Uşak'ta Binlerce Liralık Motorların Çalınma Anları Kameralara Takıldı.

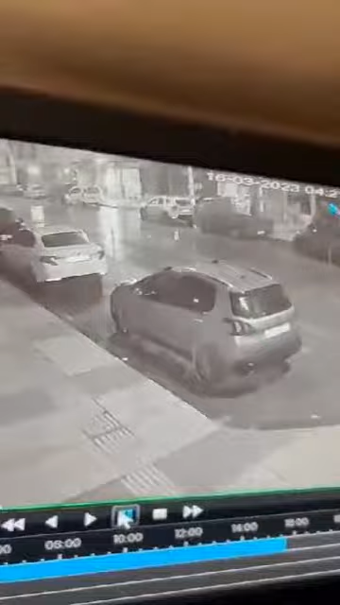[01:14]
Burada kafasında kask yok bir tanesinin.
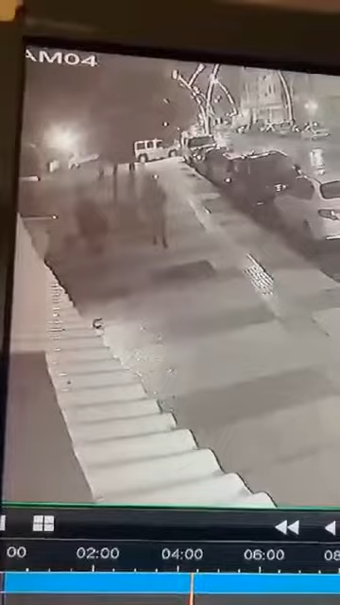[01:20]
Boyunluk var. Burnu ve gözü gözüküyor. Saçı gözüküyor. Olaydan 12 dakika önce.
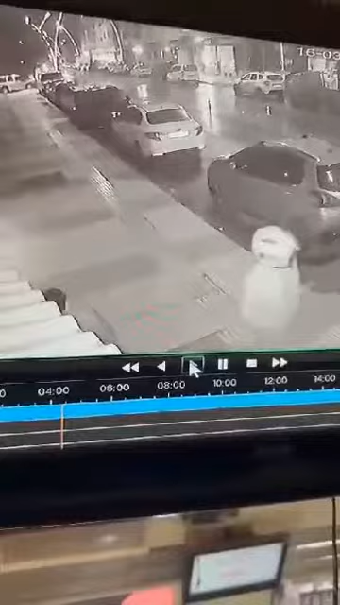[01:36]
Banka kamerasında da aynı bu şekilde net gözüküyor. Orada da kaskı takmamış oluyor.